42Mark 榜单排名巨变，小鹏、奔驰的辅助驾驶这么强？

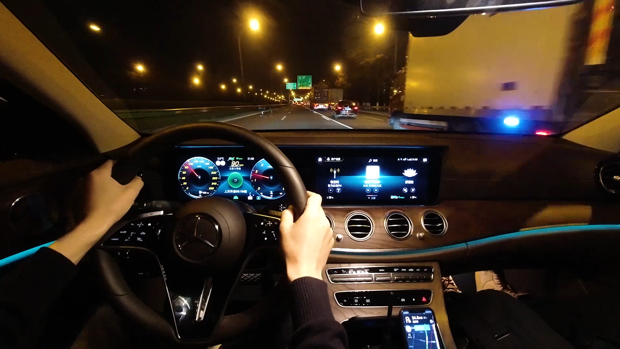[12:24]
奔驰则完全相反图标相对较小没有可视化显示报警提示也不那么明显好处就是乘客相对无感劣势就是驾驶员需要更谨慎一点自